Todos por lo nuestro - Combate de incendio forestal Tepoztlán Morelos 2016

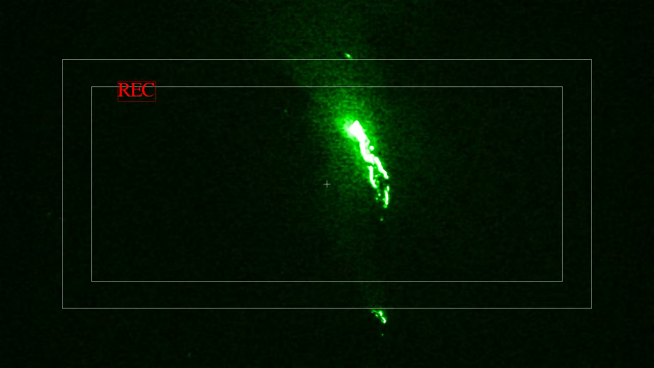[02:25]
El Centro de Emergencias y Contingencias Ambientales monitoreaba el panorama con cámaras nocturnas mientras se definían las estrategias de acción que se implementarían apenas amaneciera,